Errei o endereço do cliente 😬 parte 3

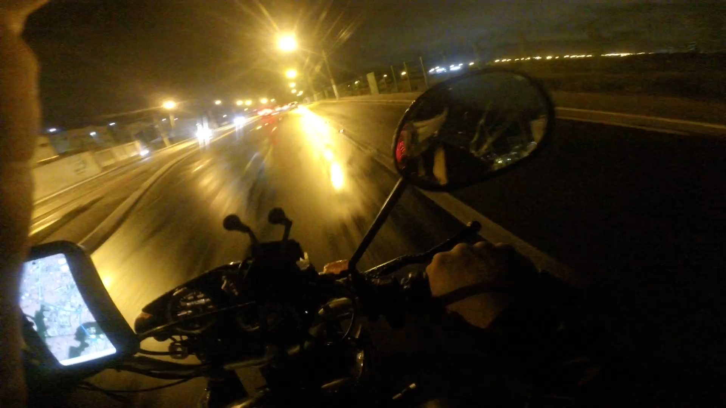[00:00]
E aí galera, tá piscando, tá gravando. E é isso aí galera, olha. Liguei aqui novamente pra falar com vocês. É o seguinte, choveu, ué.
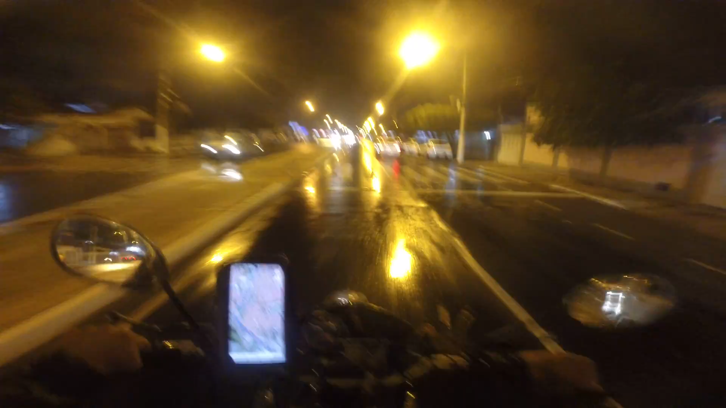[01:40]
Aqui em tempo de chuva, você não pode acelerar muito, né, velho? Por causa do. Da pista molhada, é perigoso, velho. Vambora! Vamos lá! Vou entrar aqui.